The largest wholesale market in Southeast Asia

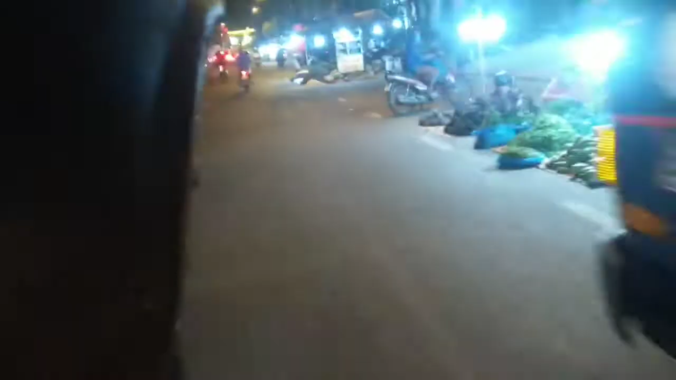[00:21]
Xem cái cuộc sống bà con thương nhân coi như là buôn bán về đêm nó nhộn nhịp cỡ nào. Đây là chợ lớn nhất của Đông Nam Á nha bà con nha. Cứ đi ông ơi.